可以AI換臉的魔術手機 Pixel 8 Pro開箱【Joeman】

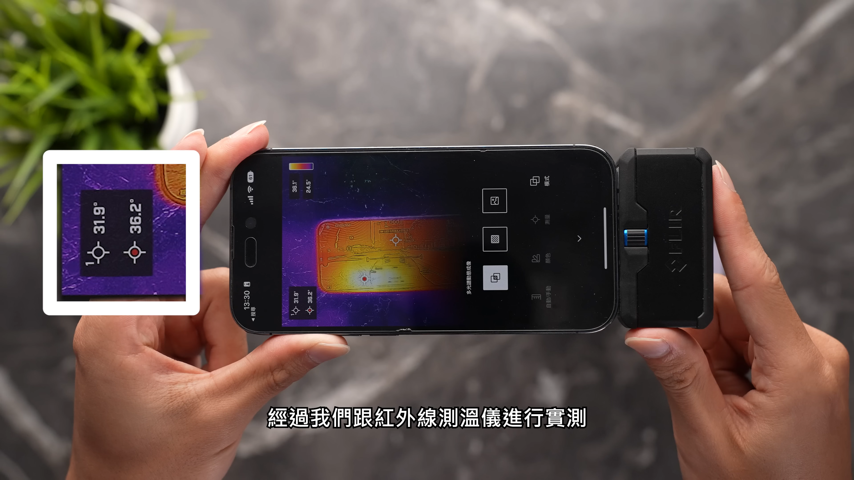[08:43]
經過我們跟紅外線測溫已經進行實測